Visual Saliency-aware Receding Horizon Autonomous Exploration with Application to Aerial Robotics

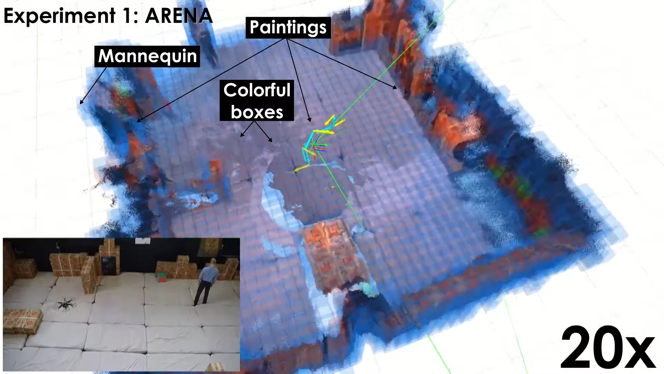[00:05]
we present autonomous visual saliency aware receding horizon exploration using aerial robots.
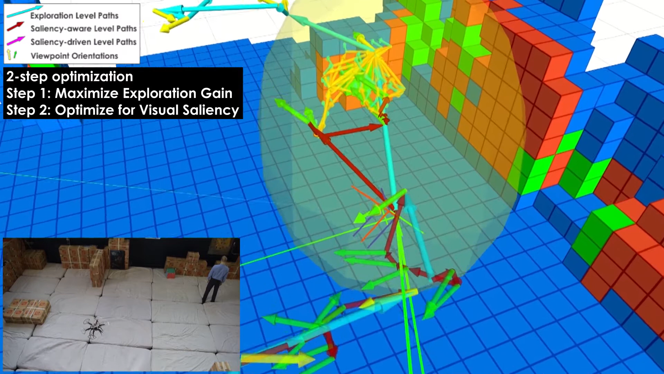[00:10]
Through a model of visual attention, incrementally built maps are annotated regarding the visual saliency of different objects and entities in the environment.
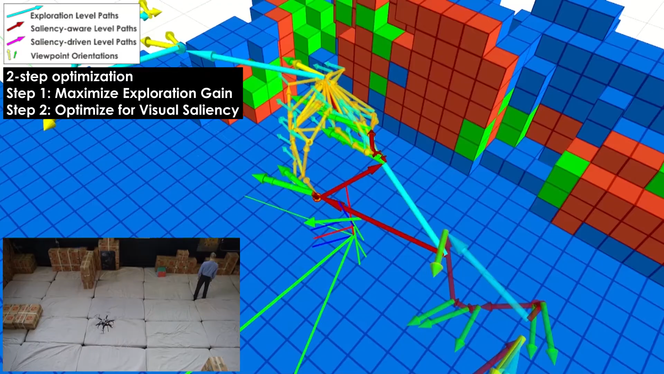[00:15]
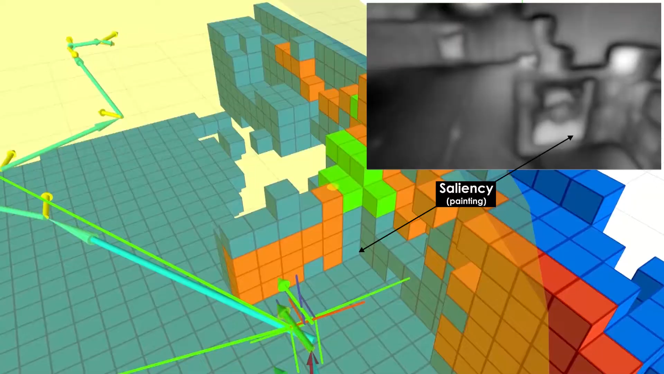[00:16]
Provided this information,
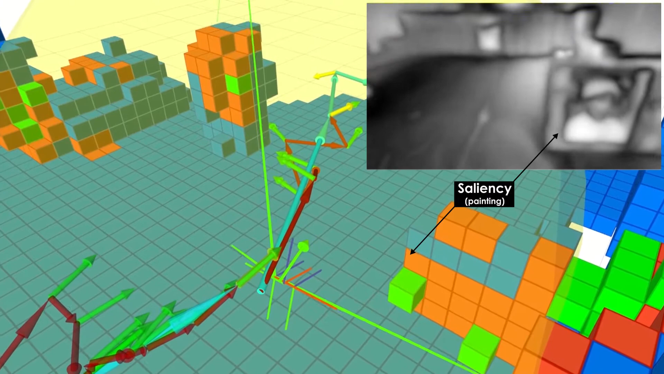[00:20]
a path planning strategy that simultaneously optimizes for exploring unknown space and directing the robot's attention to better observed salient regions is developed.
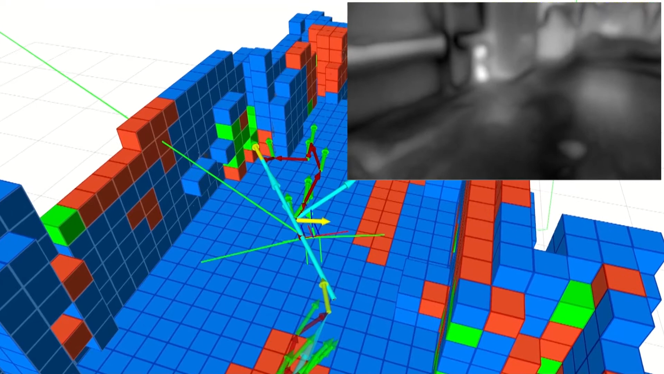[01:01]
Namely, a room with paintings and a mannequin, as well as a machine shop with warning signs of fire extinguishing, now is it a fire extinguisher. Thank you.